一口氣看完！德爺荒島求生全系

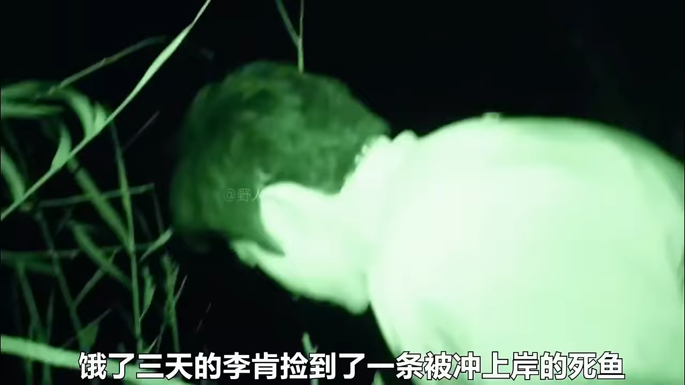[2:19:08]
饿了三天的李肯捡到了一条被冲上岸的死鱼闻了一口好家伙差点被熏
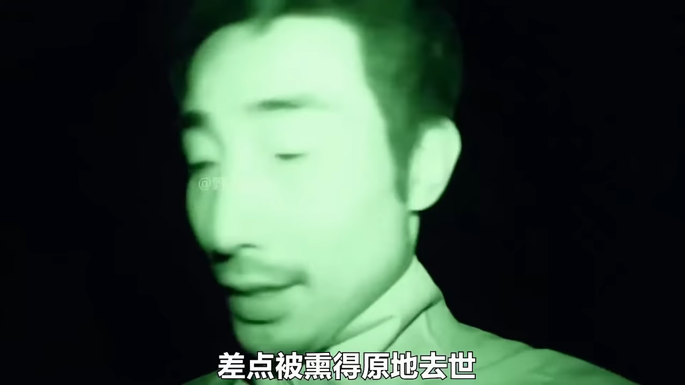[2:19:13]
得原地去世既然已经不能食用那就索性用他当个诱饵钓可能是老天看他饿了三天怪可怜不一会的功夫还真让他吊上了一个大家伙
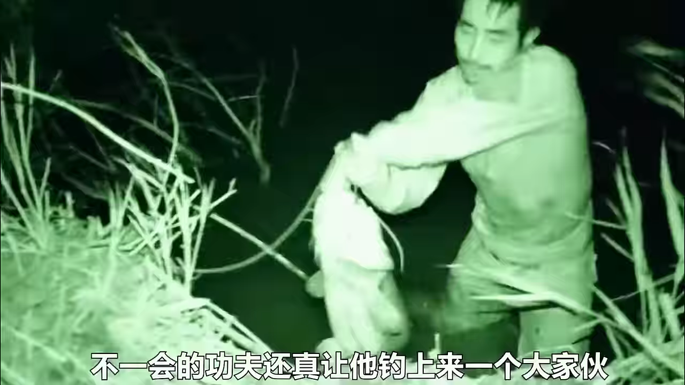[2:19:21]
我低个老天爷
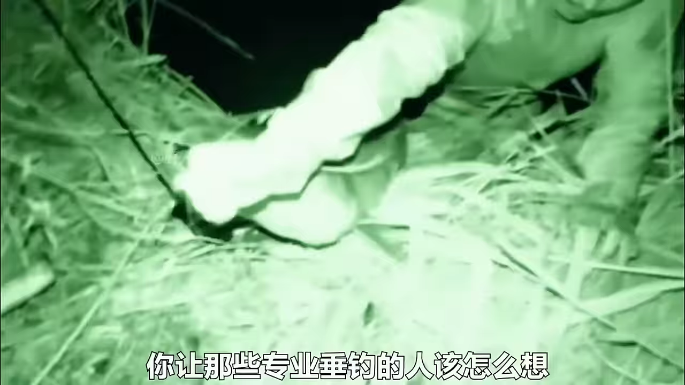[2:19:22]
你让那些专业锤吊的人该怎么想气
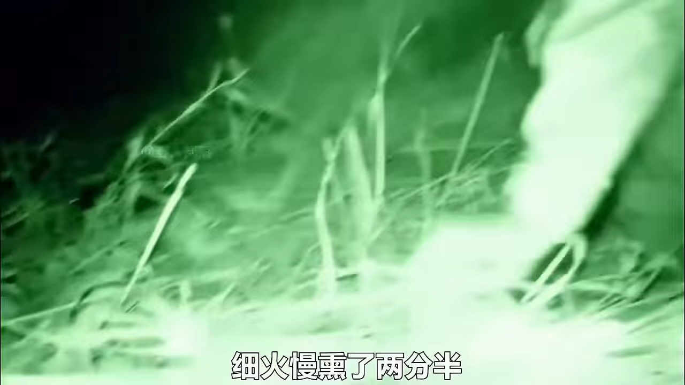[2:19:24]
火慢熏了两分半
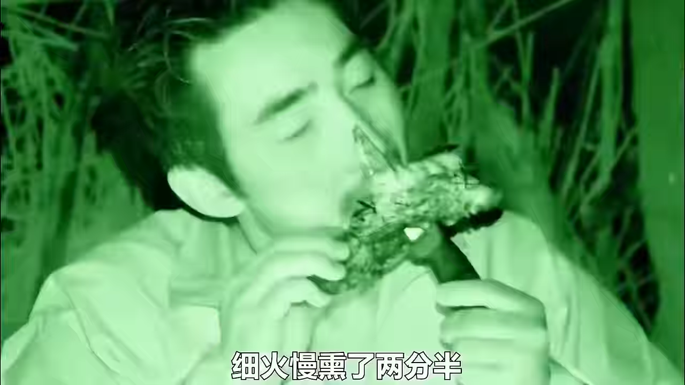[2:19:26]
品尝一口味道简直要上天隔天一大早
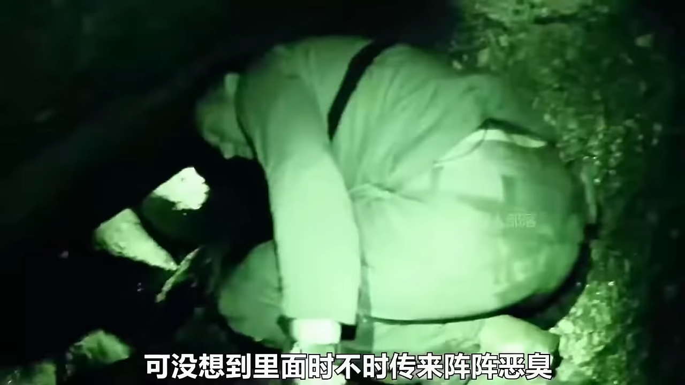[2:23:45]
可没想到里面时不时传来阵阵恶丑凑近一看原来是一具腐烂的尸体